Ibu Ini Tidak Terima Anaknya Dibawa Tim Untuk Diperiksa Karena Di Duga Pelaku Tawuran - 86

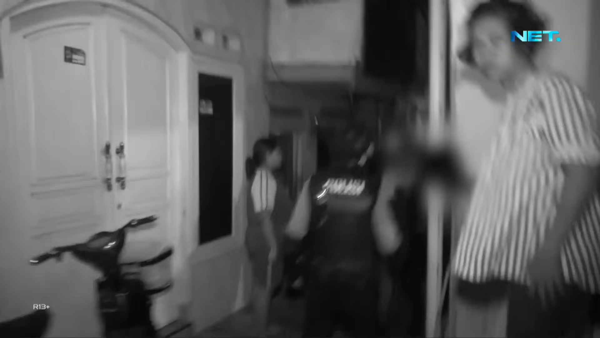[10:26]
Pada saat tim mengamankan salah satu yang kami duga adalah bagian dari kelompok mereka, kemudian ada salah satu orang tua yang histeris mengatakan bahwa anaknya tidak bersalah.
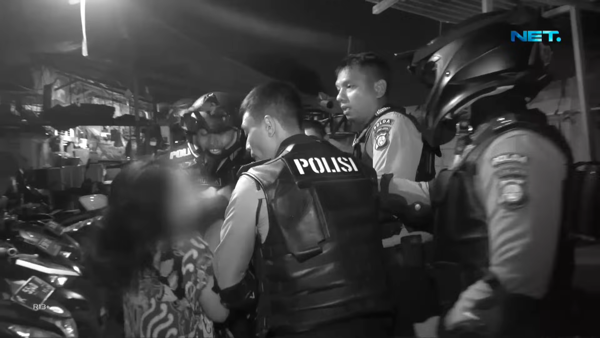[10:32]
Pada saat itu kami mencoba melakukan mediasi dan mencoba memenangkan orang tua tersebut. Akhirnya pada saat itu keluarga bisa mengerti, dan terhadap orang-orang yang kami duga terlibat dalam aksi
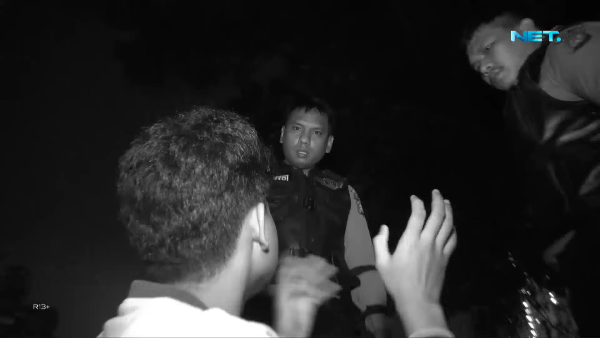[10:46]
tawuran tersebut kami bawa menuju ke Polsek Jatinegara untuk dilakukan pendalaman lebih lanjut oleh pihak Polsek,